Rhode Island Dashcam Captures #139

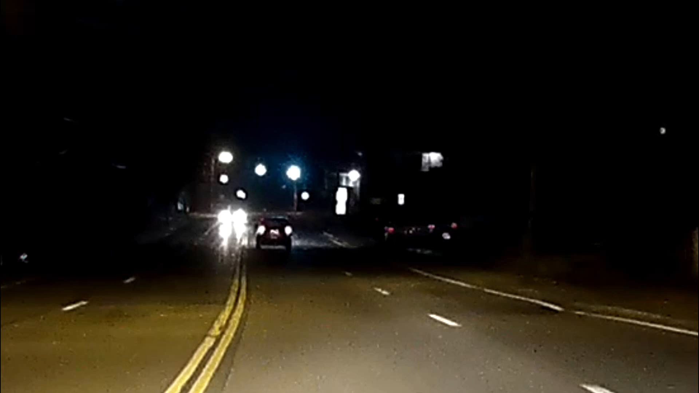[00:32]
cut off. You didn't have to cut me off.
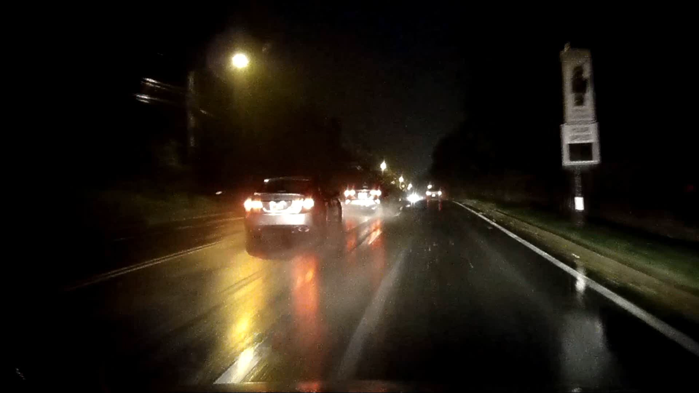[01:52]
You picked me up, so I'ma hold it down, man. Great weather to be tailgating in. I mean, even when he's doing the speed limit, just go right up his ass. Colonoscopy guy over here.
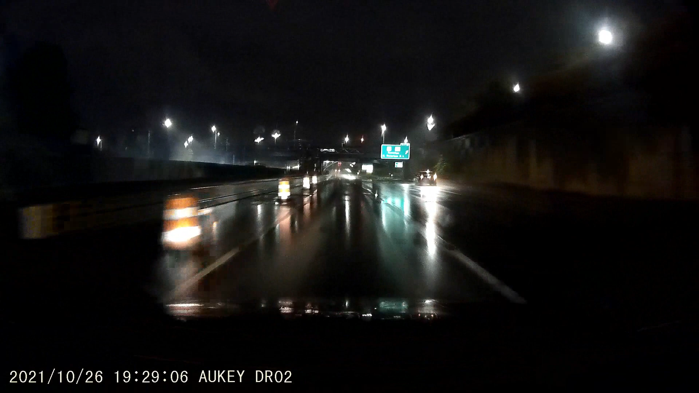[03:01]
See that car fucking spun around facing the wrong way with a flat tire or a fucked up axle? What the hell? What the fuck is that light right there? That shit is freaking me out. And
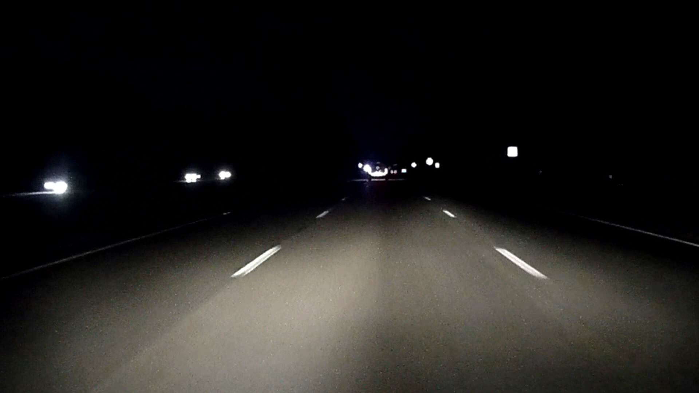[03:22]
all over the road too, a tough guy truck. Let's see what this is, a fucking alien tough guy truck? What the fuck is that? Spice up that recipe. All over the road, look at him. Oh, looks like a light on his mirror.
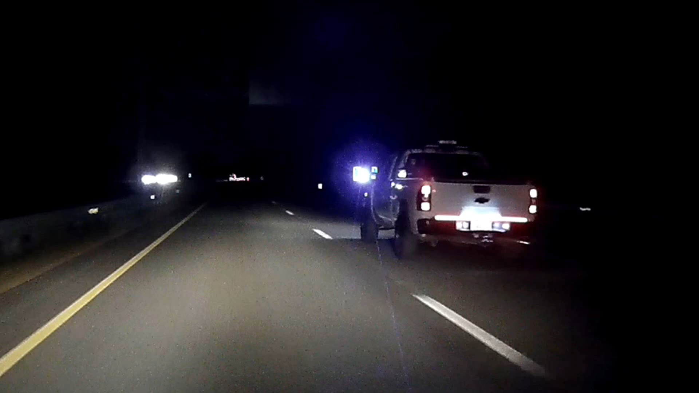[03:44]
Let's see if he's texting and driving. Let's see.
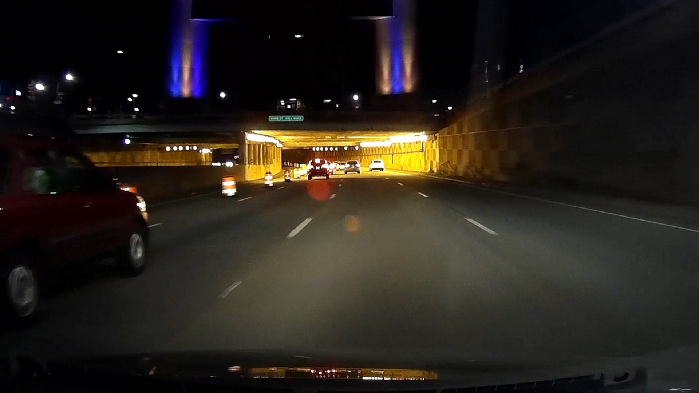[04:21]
Look at this guy, he's gonna take the exit last fucking minute, right? Or you're just being a bum. Oh, he is.